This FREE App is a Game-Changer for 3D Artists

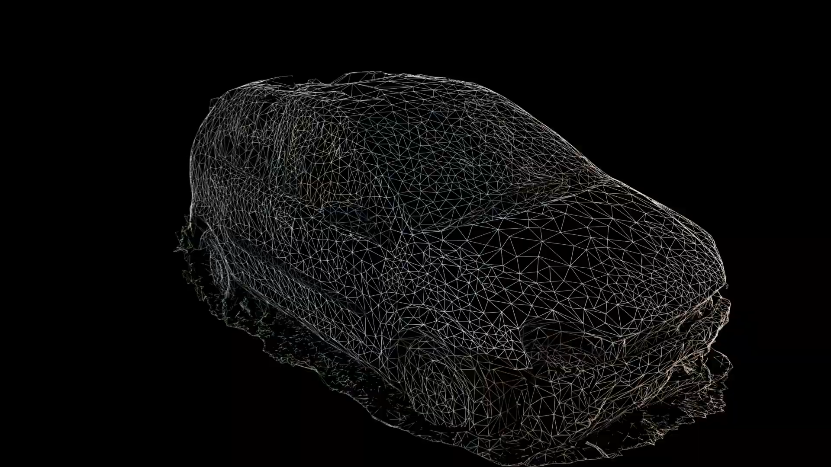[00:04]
see this broken car what if i told you it's now a 3d model no fancy equipment no complex
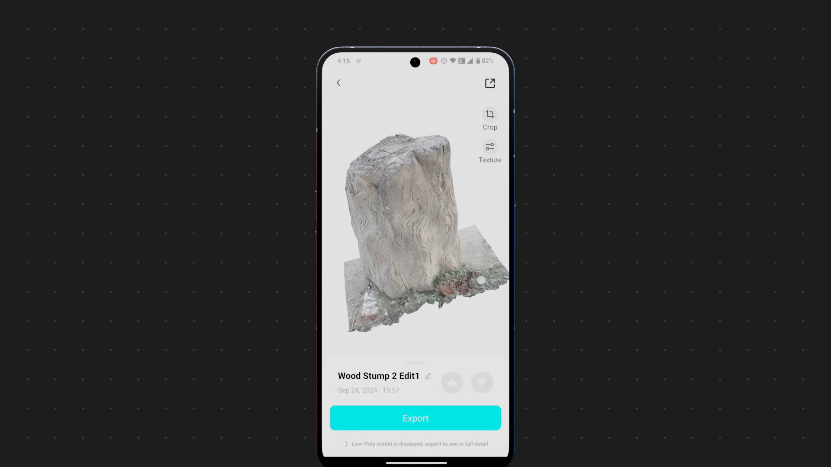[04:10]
app also allows you to export your model straight from your phone and the export menu in the paid plan provides several powerful options
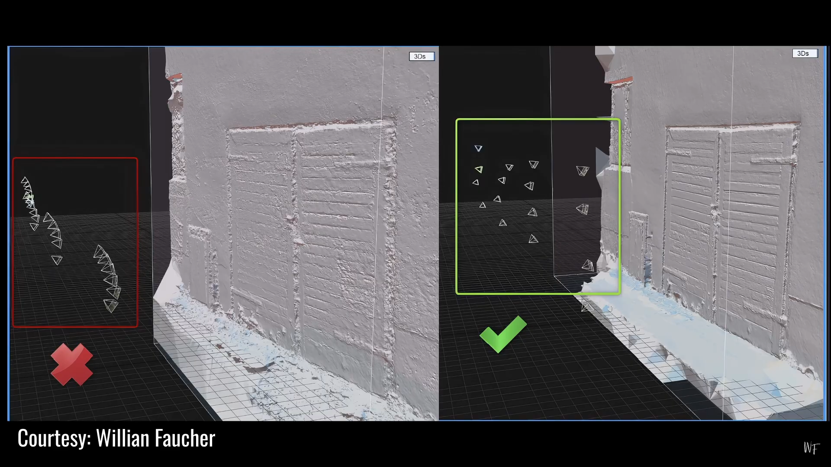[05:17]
was constantly confusing the algorithm or not feeding it enough data for it to properly process
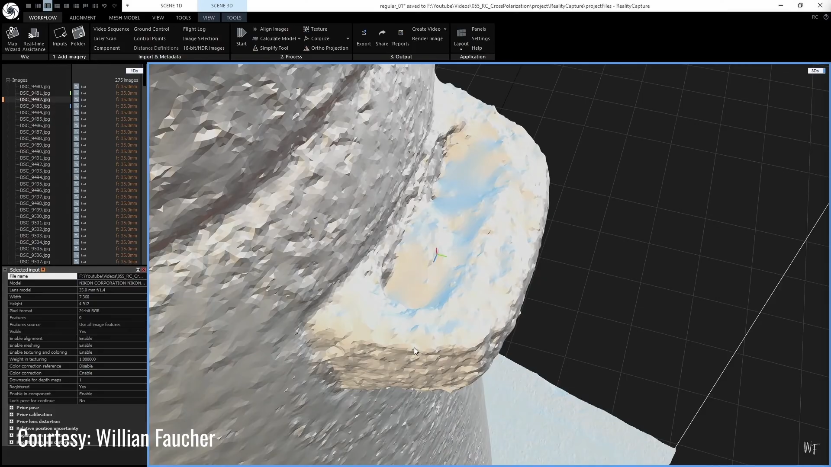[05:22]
and give me a clean result
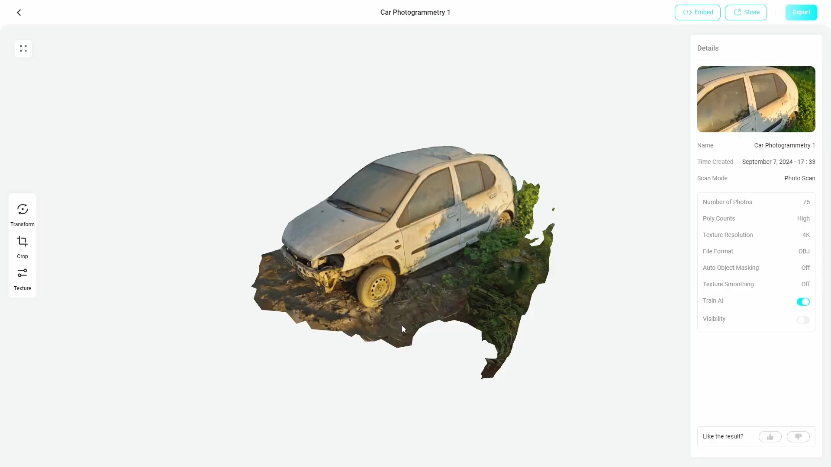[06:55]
this result now i couldn't scan the rear of the car because there wasn't enough clearance but
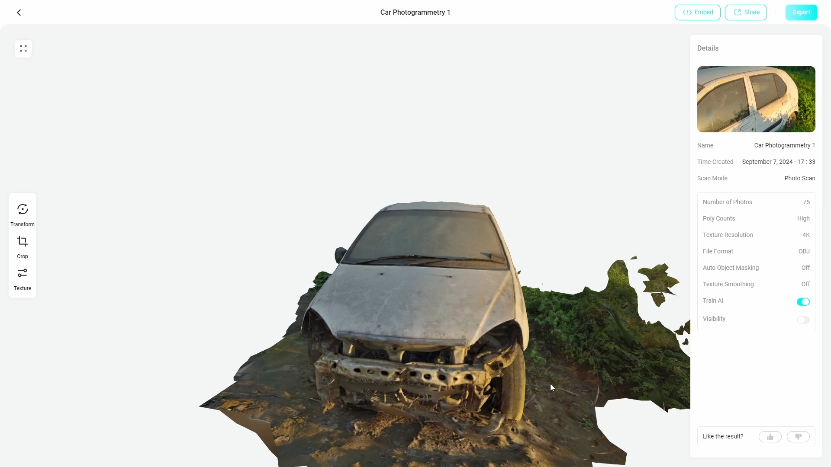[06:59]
even with that limitation this turned out to be a totally usable model the only issue here is the texture it has baked in
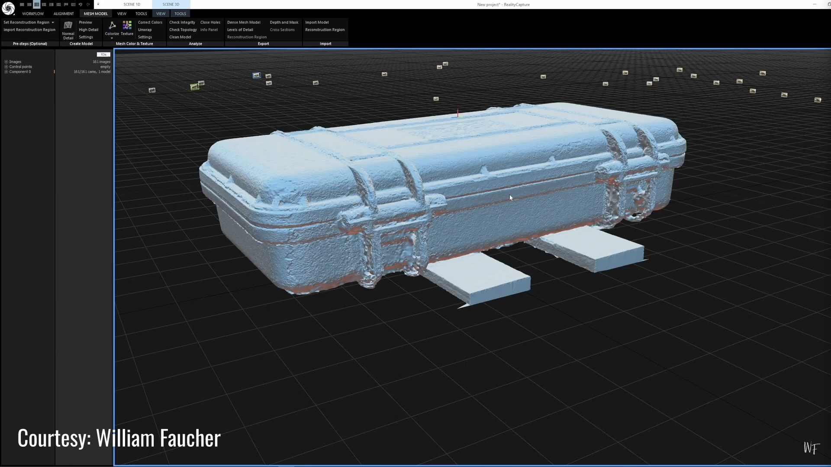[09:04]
the thing with photogrammetry is that
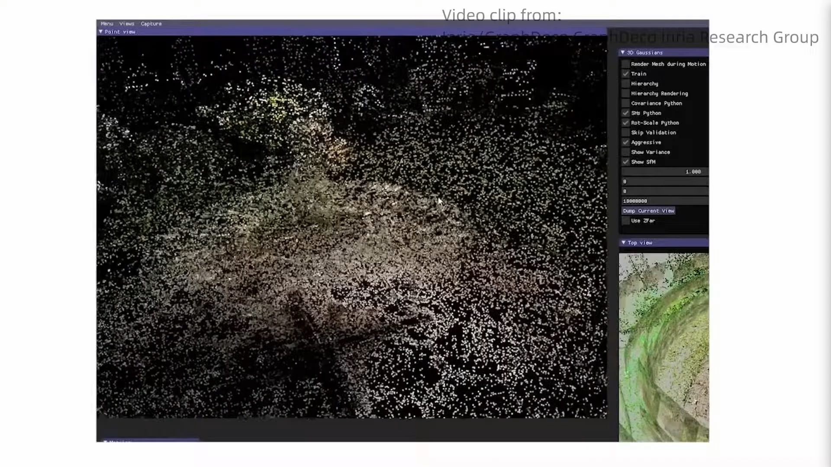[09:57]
called 3d gaussian splatting or 3dgs
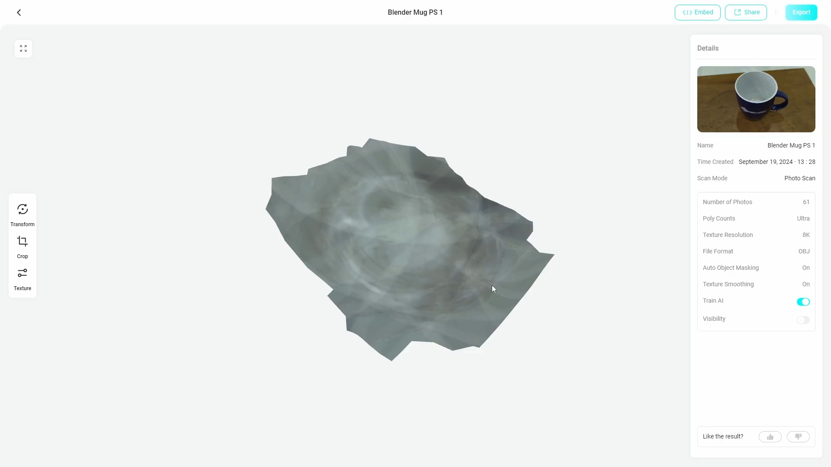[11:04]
turned out like this it's just a flat plane with some strange textures no
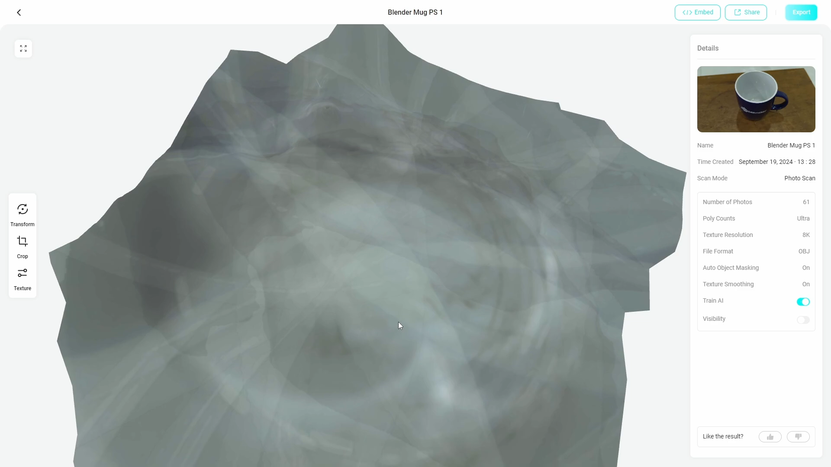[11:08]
sign of the mug whatsoever heart pass
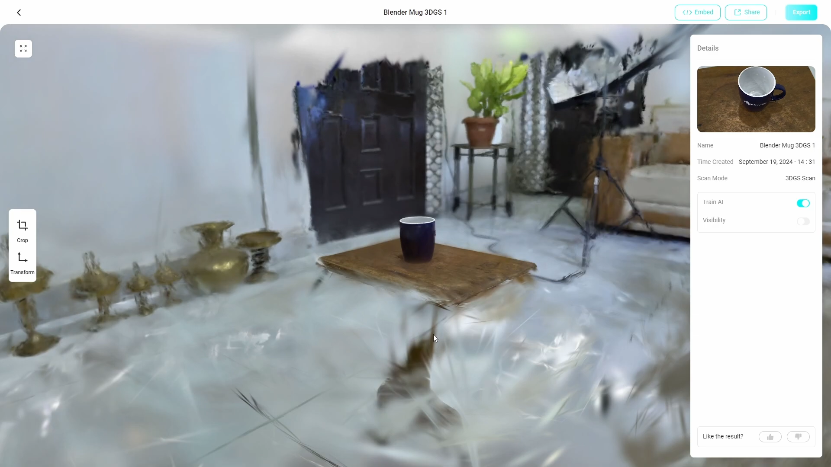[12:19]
considering those details were only visible in certain frames the mug itself looks great from a distance its shape is nearly
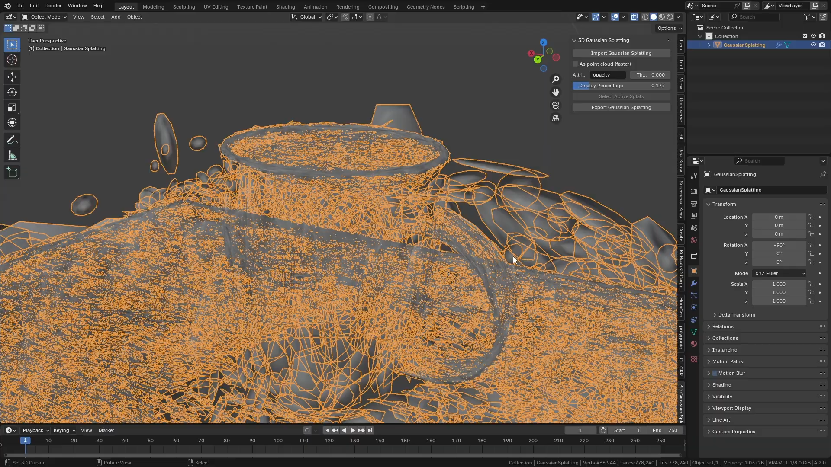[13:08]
it'll switch to the mesh version of the gaussian splats which is the more accurate representation
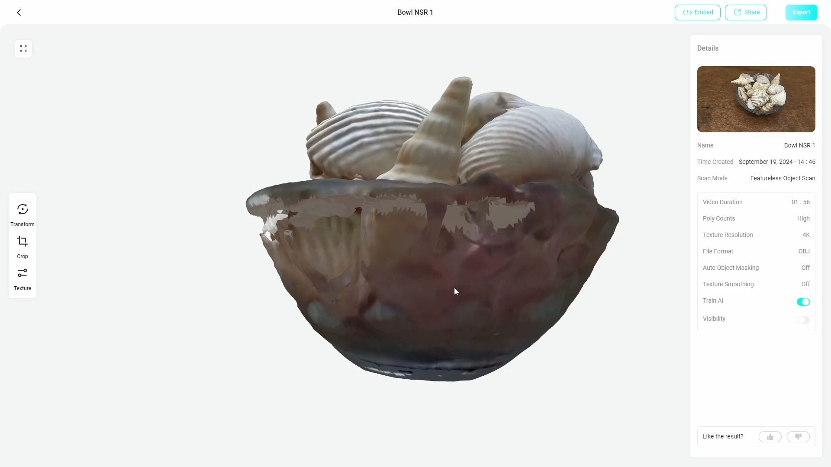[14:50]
the featureless scan gave me multiple holes and less detail overall so with objects like this that combine different textures